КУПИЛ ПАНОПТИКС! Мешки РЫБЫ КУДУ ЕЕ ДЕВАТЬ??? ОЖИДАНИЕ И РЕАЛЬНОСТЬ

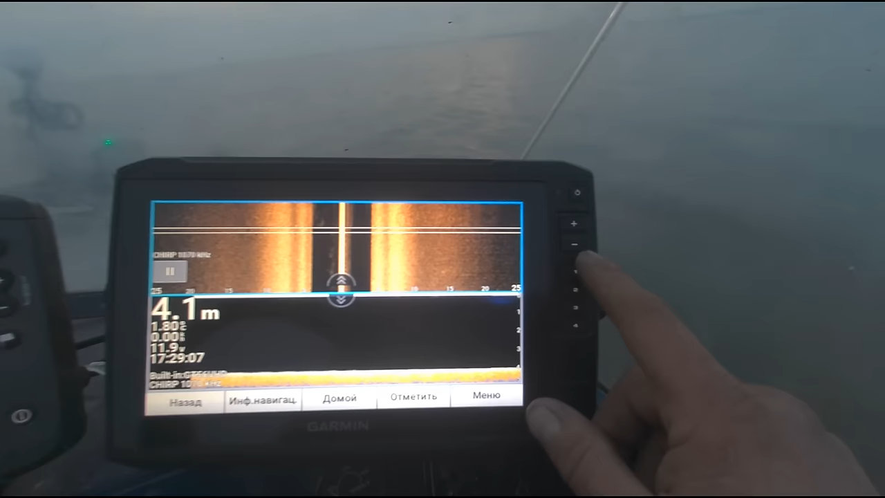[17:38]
On screen: depth 4.1 m
То есть, вот у меня здесь на кнопках стоит боковик, нижний скан, это кнопка номер два, как я настроил для себя.
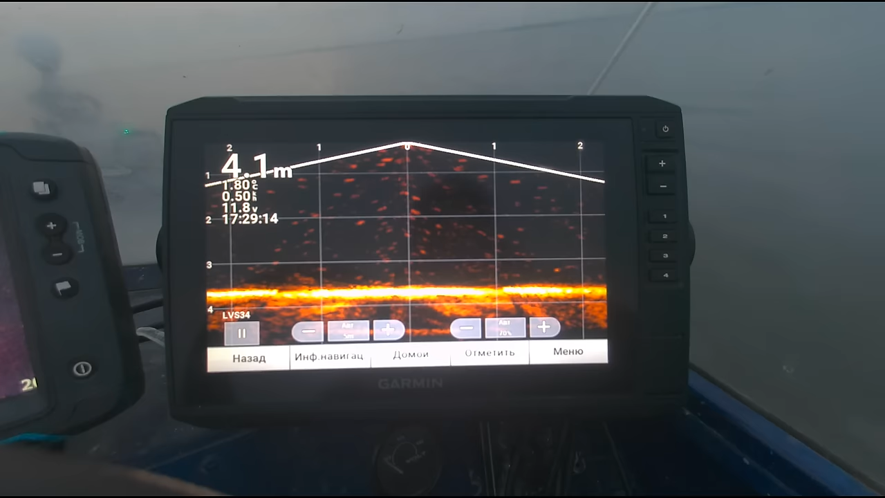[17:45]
On screen: depth 4.1 m
Вот. Это у меня сейчас стоит, это перспектива, это Panoptix, чисто надо переключить на этот самый, ну, на обычный вид вперед.
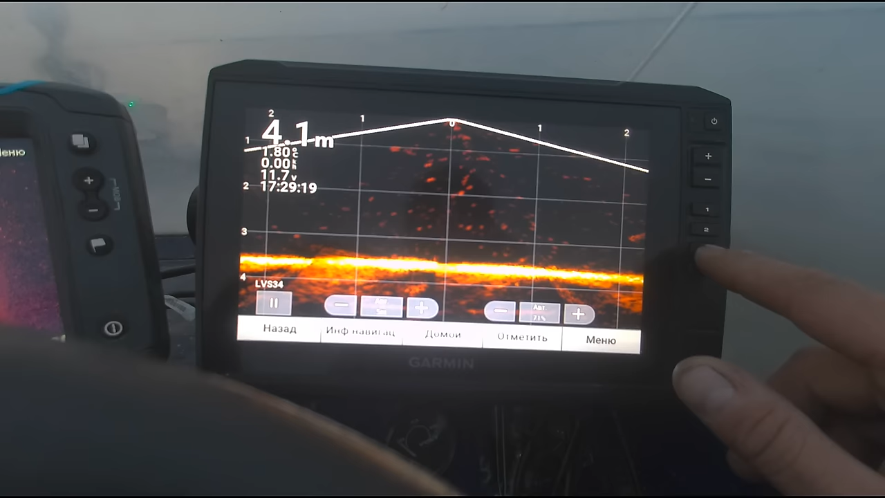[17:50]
On screen: depth 4.1 m
Сейчас к этому придем. Вот. Ага, так, все.
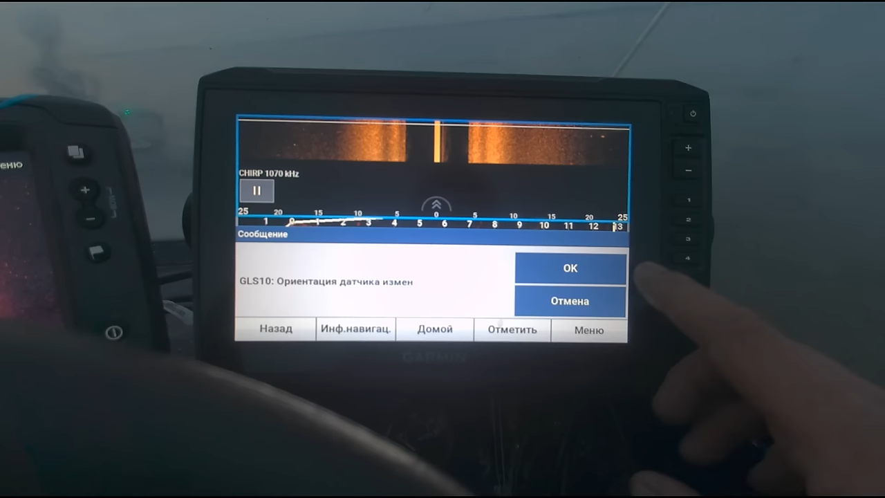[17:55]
Вот у меня здесь и Panoptix, и боковики сразу же.
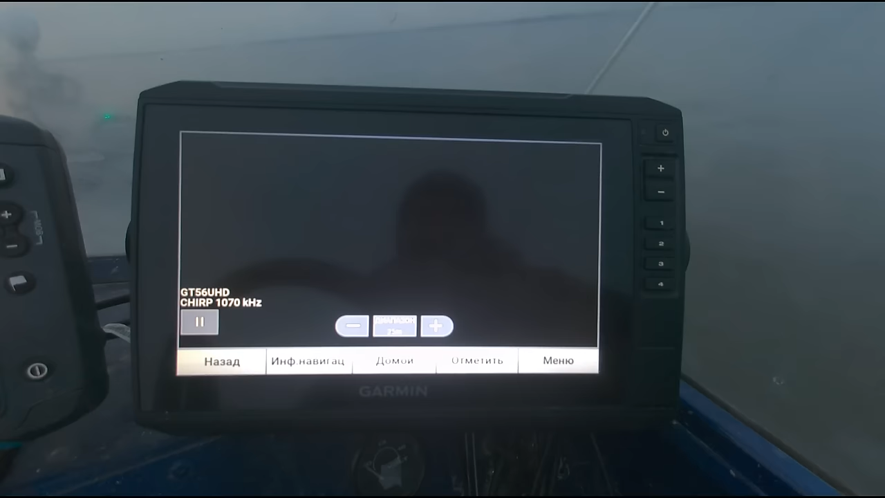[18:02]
То есть, идешь, идешь, раз нажал, в общем-то, все, у тебя боковик. Делаешь назад, раз нажал, сюда у тебя, в общем-то, Panoptix стоит.
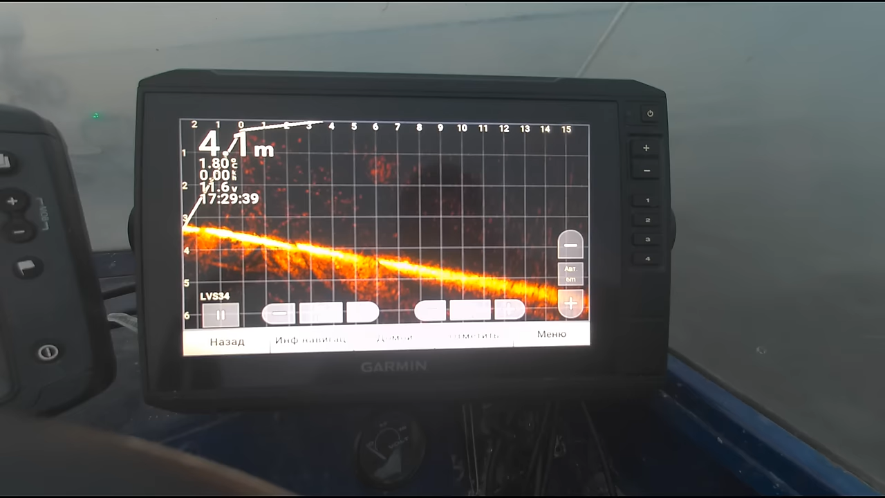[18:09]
On screen: depth 4.1 m
Вот. Дистанция, на которой я вижу, на этой глубине, в принципе, смело можно стоять 24 метра.
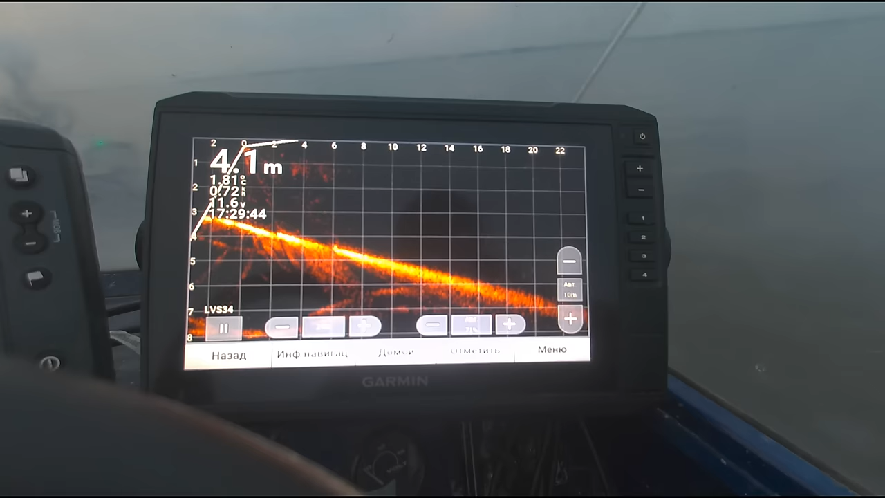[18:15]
Это сейчас просто немножко раком стоит у меня, поэтому так вот ротатор неровно стоит.
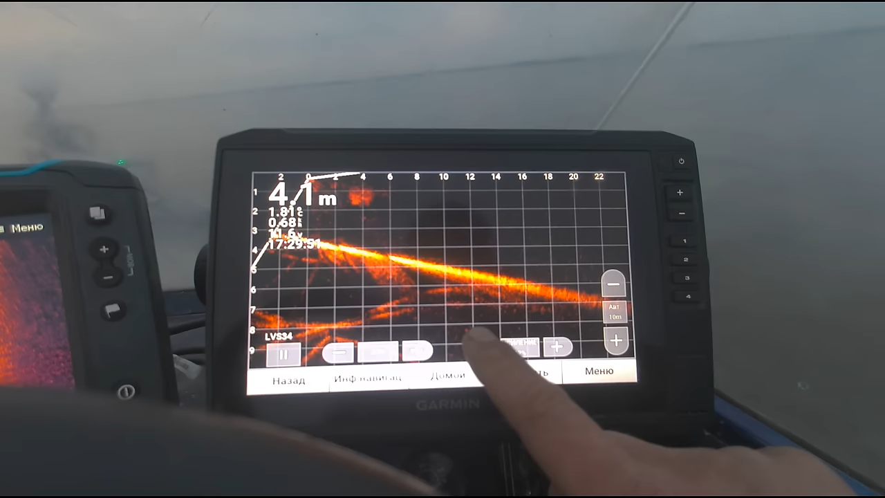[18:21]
On screen: depth 4.1 m
И надо чуть-чуть, частота 70-71%, палитра, либо вот эта янтарная,
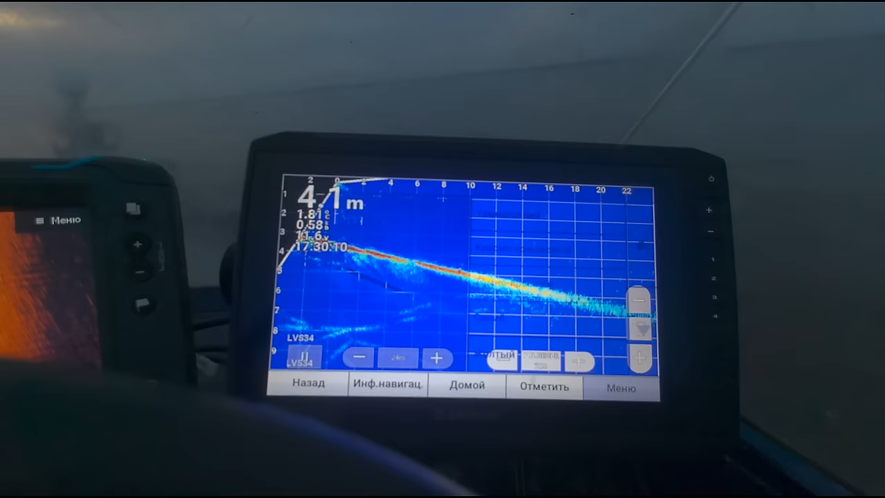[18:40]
On screen: depth 4.1 m
Самые такие оптимальные, я тоже с ними постоянно регулярно играюсь.
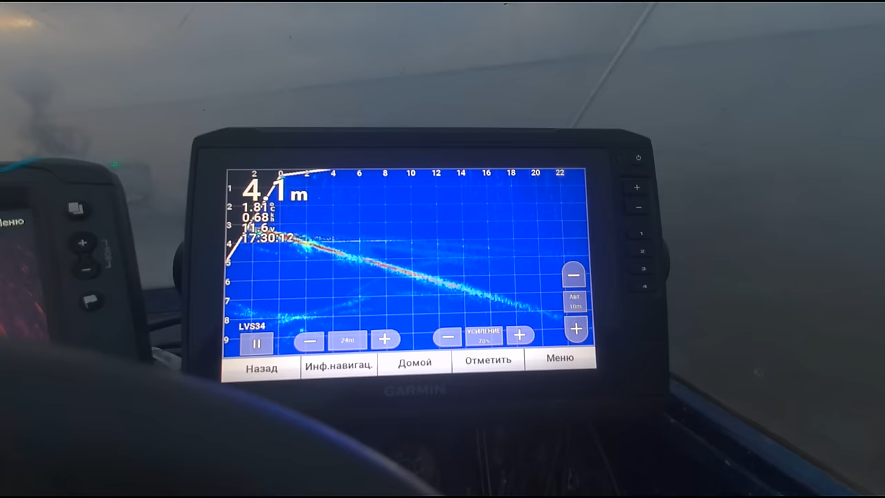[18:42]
On screen: depth 4.1 m
Сейчас надо покрутить, выставить. Ну, я дистанцию где-то здесь я ставлю 5-6 метров, вот, на такой глубине.
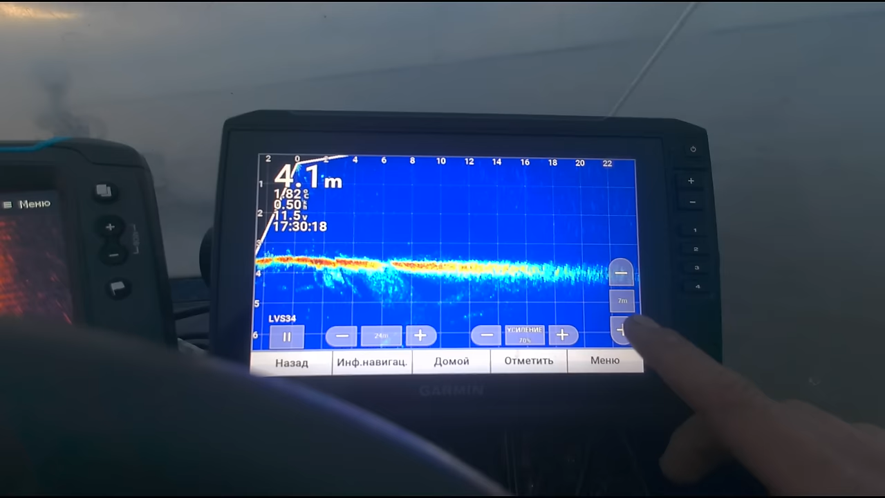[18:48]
On screen: depth 4.1 m
В принципе, маленькую приманку, то есть, вот сейчас покажу.